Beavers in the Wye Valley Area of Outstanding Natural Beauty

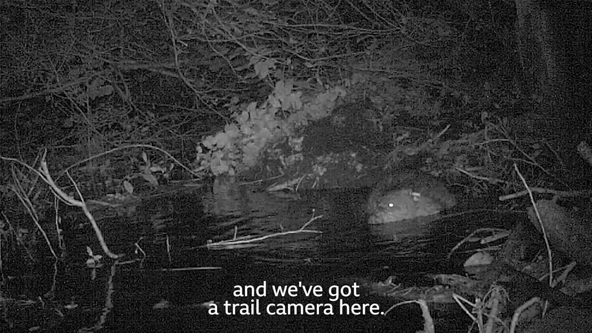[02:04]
We've got a lot of these situated all around the site and they're brilliant
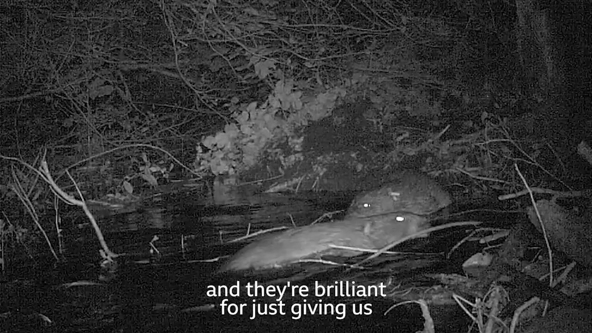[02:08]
for just giving us a little bit of an insight into the lives of the beavers.